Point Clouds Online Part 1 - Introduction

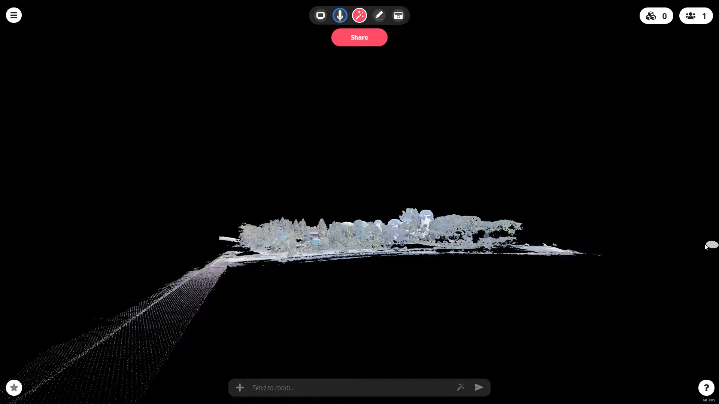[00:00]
Hey everyone. So what you're looking at right now is a point cloud in Mozilla Hubs.
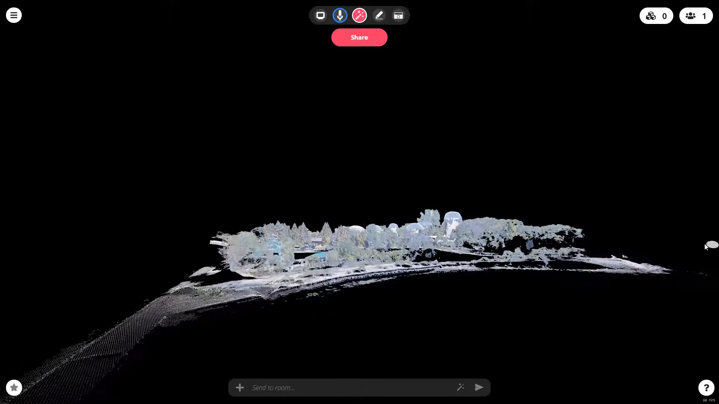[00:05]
And Mozilla Hubs is a platform where you can have, you can invite people to join.
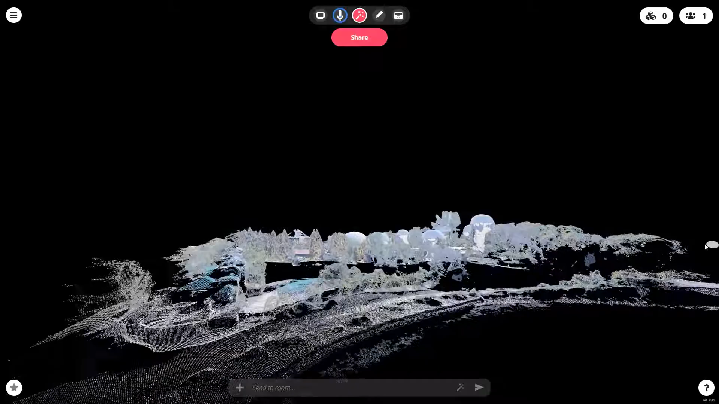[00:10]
It's really lightweight and you can talk to them using your microphone and it's just an online chat room.
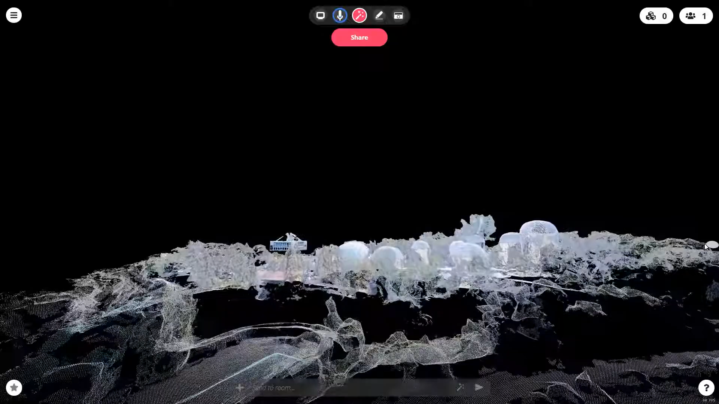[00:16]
And I'm going to go through step-by-step how I got a point cloud into Mozilla Hubs,
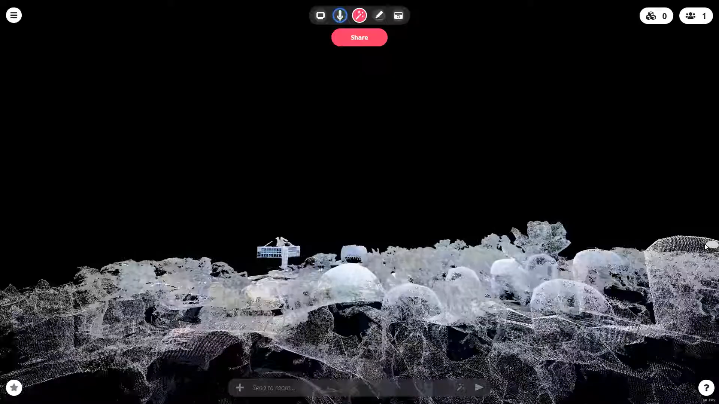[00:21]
the methods of data collection that I went through.
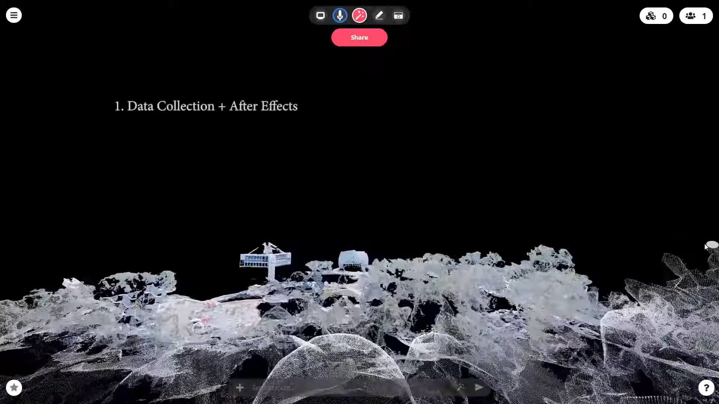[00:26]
We're going to look at tips and tricks for that. We're going to look at how I actually process that data using a program called Agisoft.
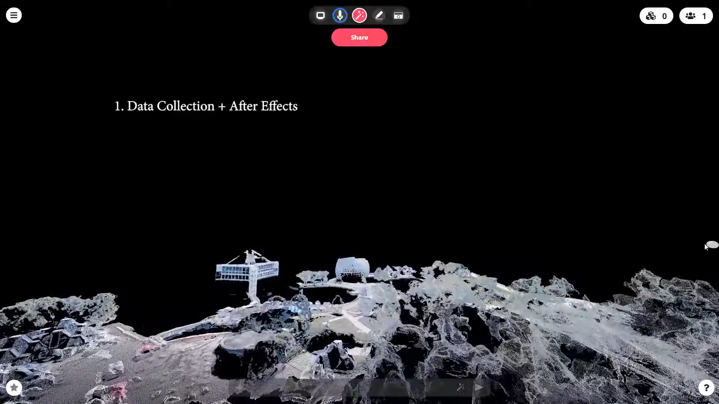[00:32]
Then we're also going to look at manipulating that data in Agisoft, getting the file size down so it's suitable for online.
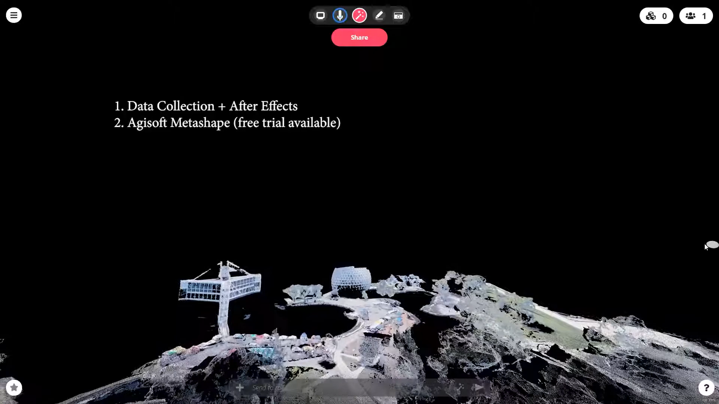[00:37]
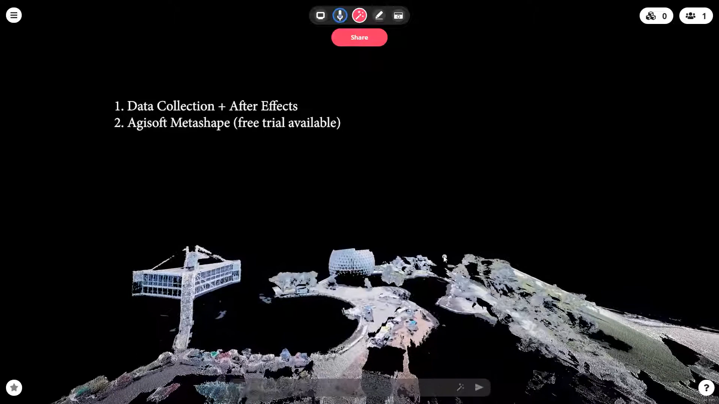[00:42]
Then we can look at, you know, creating meshes, you know, because we can obviously get meshes out of this program as well at the same time. So we're going to kind of look at use blender for some of that sort of mesh manipulation.
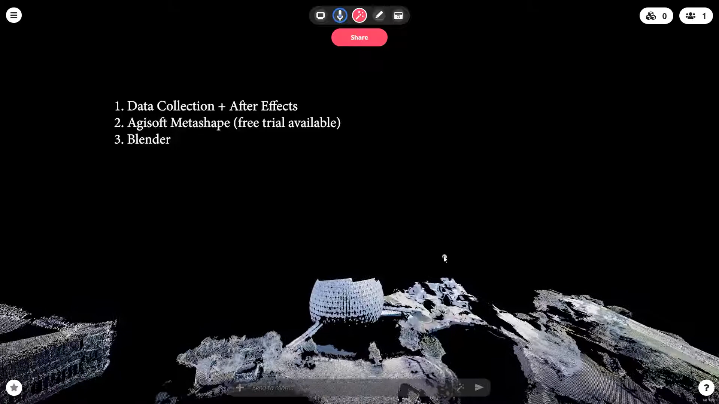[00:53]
Then we're going to look at how we can actually export it into Sketchfab online and into Mozilla Hubs.
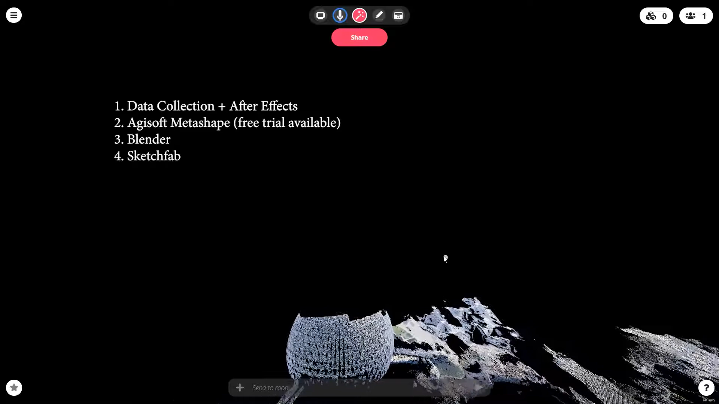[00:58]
too, at the same time, and kind of create these environments that we're all interested in making.